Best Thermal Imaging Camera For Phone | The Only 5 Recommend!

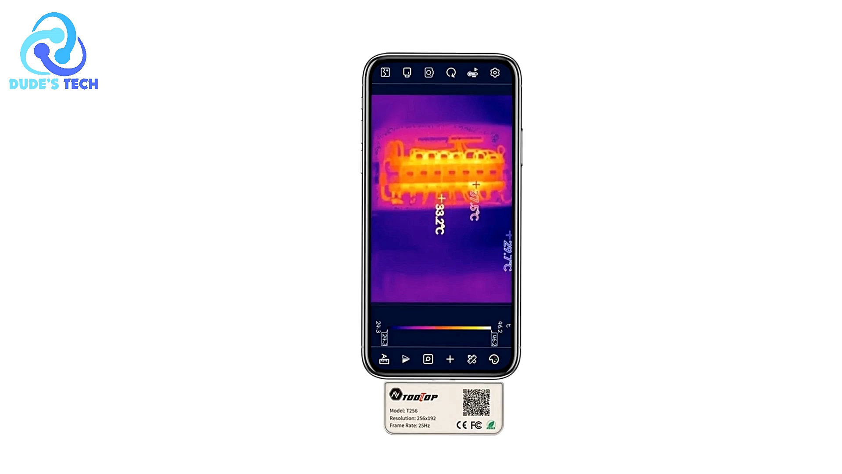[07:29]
electrical inspections, or industrial machinery, the Tooltop T256 can handle extreme temperatures with precision. Mobile App for Professional Analysis The camera integrates seamlessly with a mobile app,
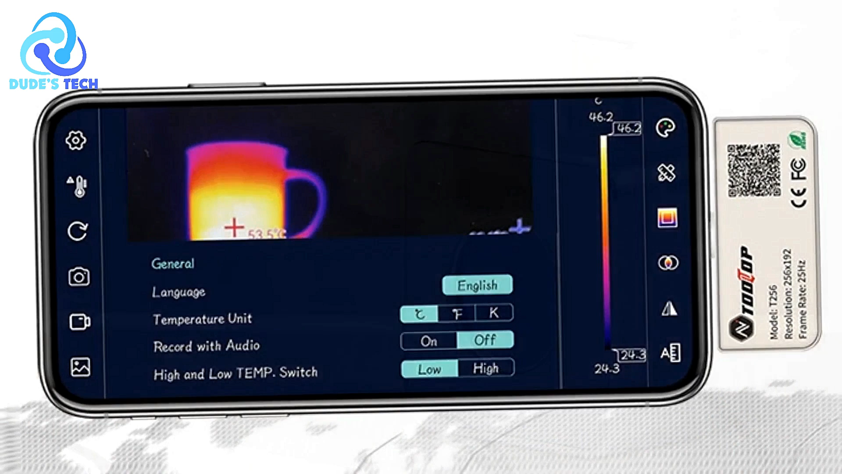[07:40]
On screen: scale top 46.2°C, scale bottom 24.3°C
allowing users to conduct professional thermal imaging analysis from their smartphones.
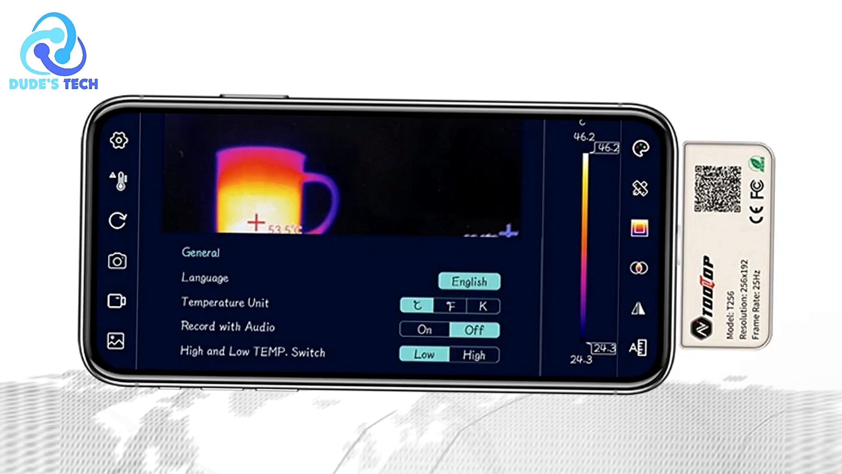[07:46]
On screen: scale top 46.2°C, scale bottom 24.3°C
This feature makes it highly portable and convenient for fieldwork, enabling on-the-spot diagnosis and troubleshooting.
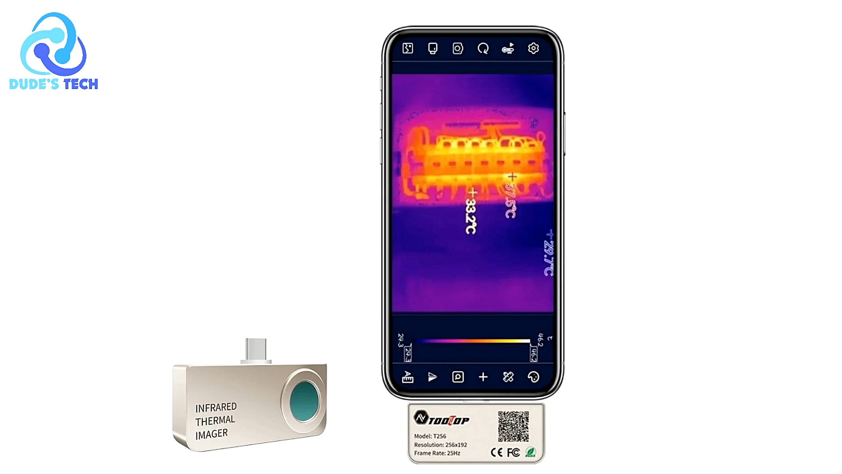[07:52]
Customizable Alarms and Tracking One of the standout features
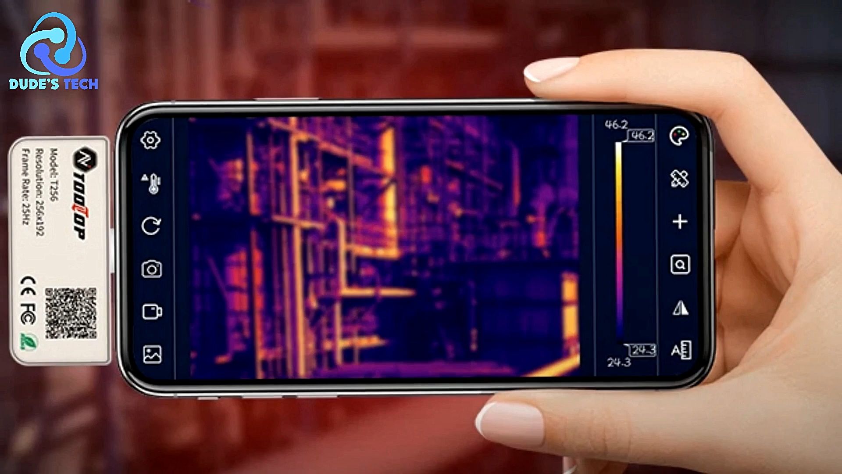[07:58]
is the ability to set customized high-temperature alarms and thresholds.
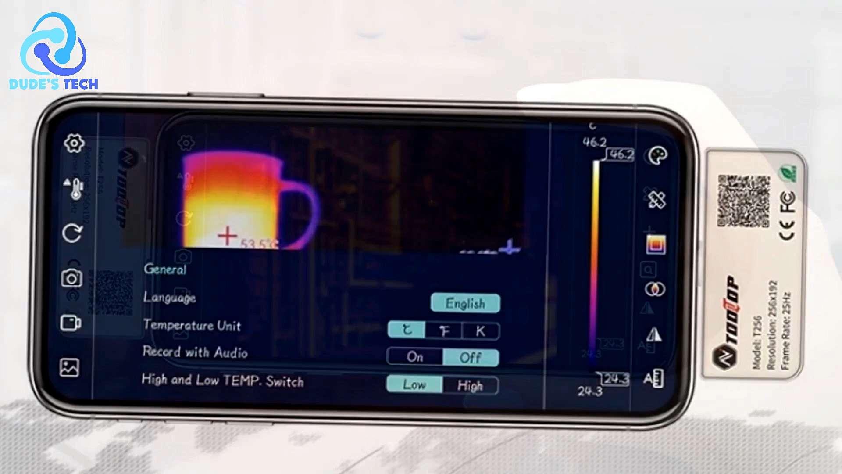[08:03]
The high and low-temperature tracking ensures that you can focus on critical areas, and the alarm feature helps prevent dangerous
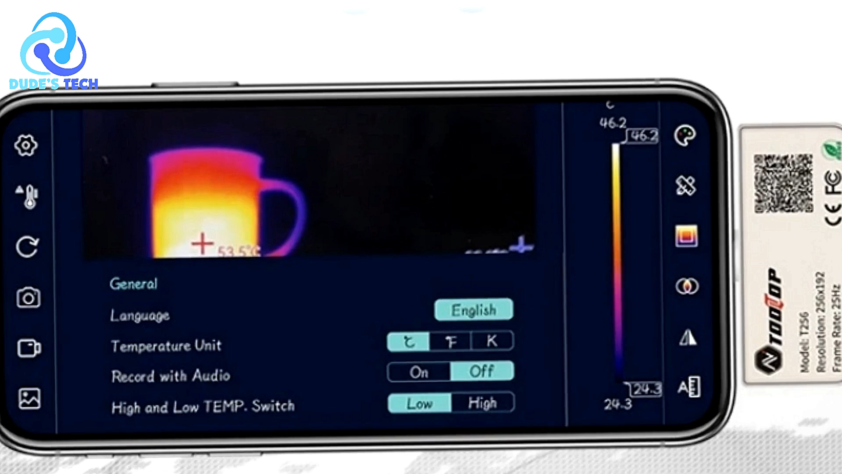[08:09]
On screen: scale top 46.2°C, scale bottom 24.3°C
situations by notifying users when temperatures exceed preset limits.
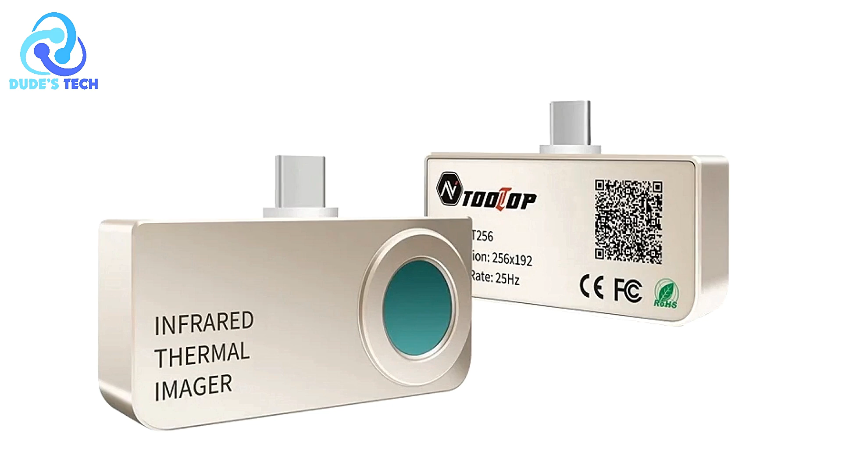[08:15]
Full Cons Limited Compatibility While the camera is designed to work with a mobile app, it might only be compatible with specific smartphones or operating systems. Users with older models or non-compatible phones could find it challenging to use the device effectively.
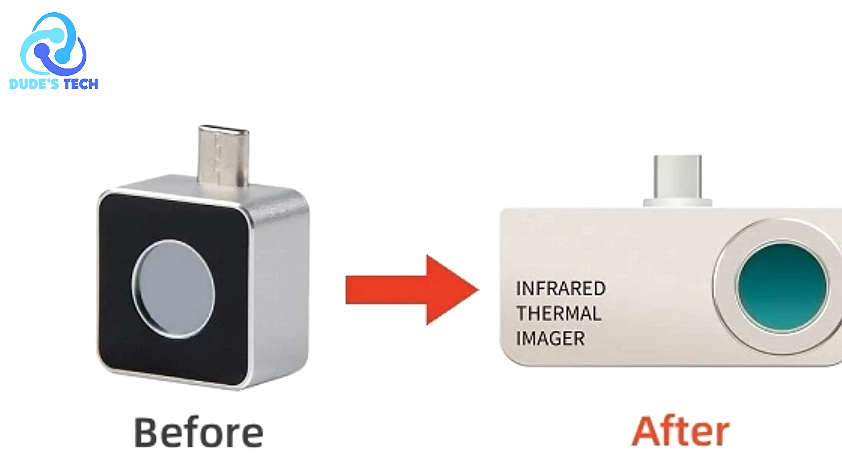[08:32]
The Tooltop T256 Thermal Imaging Camera for Phones is an excellent choice for professionals needing a portable, high-resolution thermal imaging device.
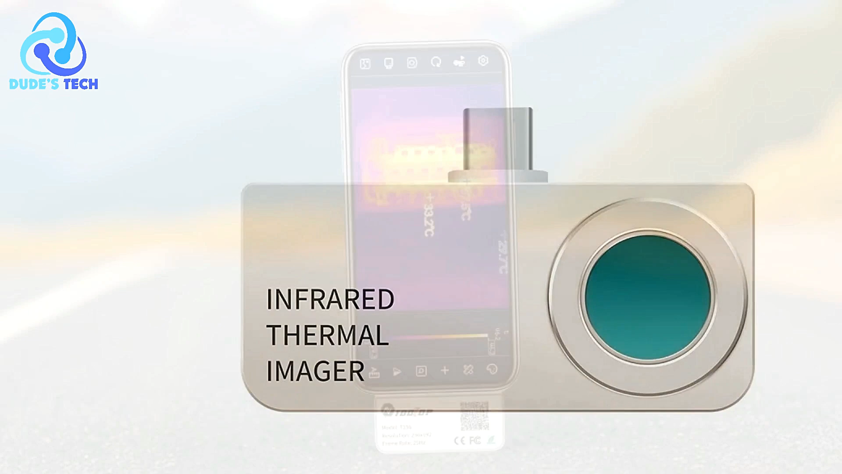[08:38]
With a wide temperature range, customizable alarms,
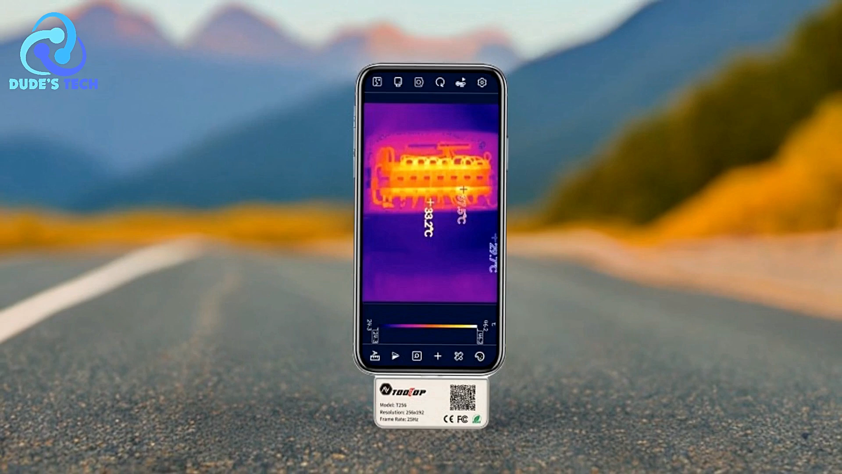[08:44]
and advanced tracking capabilities, it's a powerful tool for industries such as HVAC, electrical repairs, and industrial maintenance.
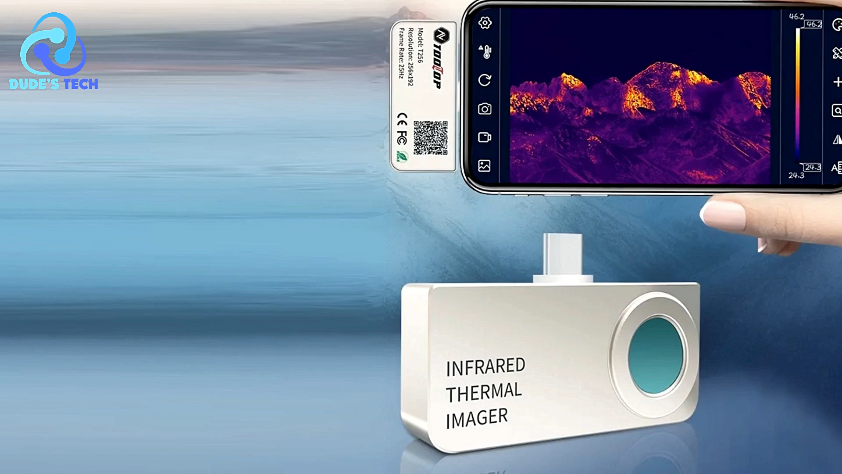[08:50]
The durable aluminum aloe shell adds to its robustness, making it ideal for demanding environments.
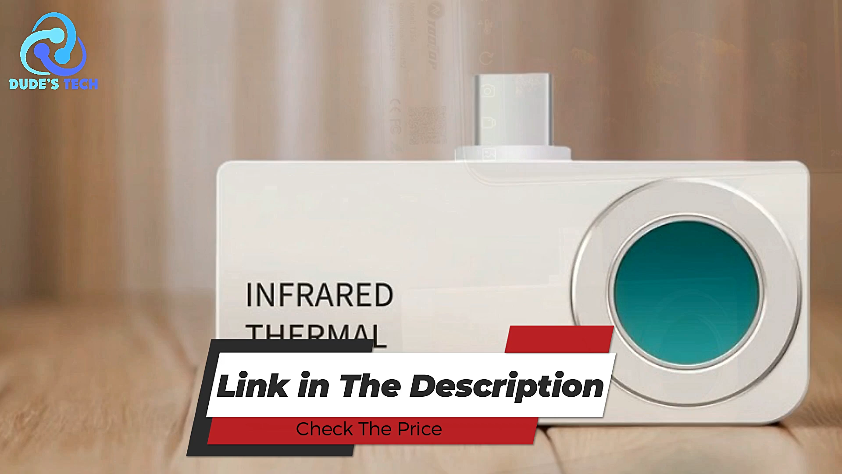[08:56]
In the second spot, we have the Infiray P2 Pro Thermal Imaging Camera for Phones.
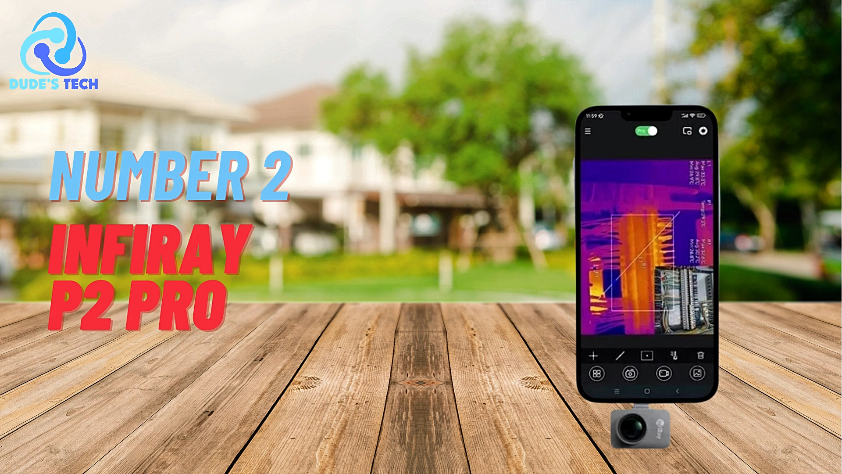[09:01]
The Infiray P2 Pro is touted as the world's smallest thermal imaging camera, designed to attach directly to your smartphone.
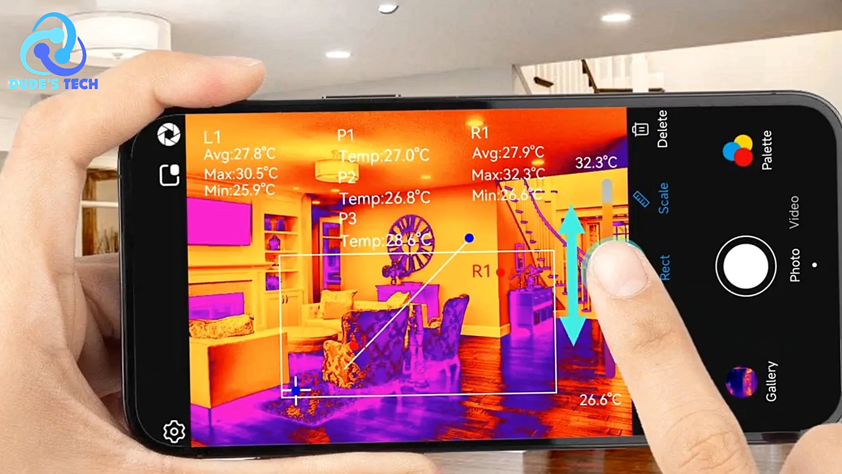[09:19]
On screen: scale top 32.3°C, scale bottom 26.6°C
Despite its compact size, this device packs powerful features, including high-resolution infrared vision, extensive temperature range capabilities, and professional data analysis tools.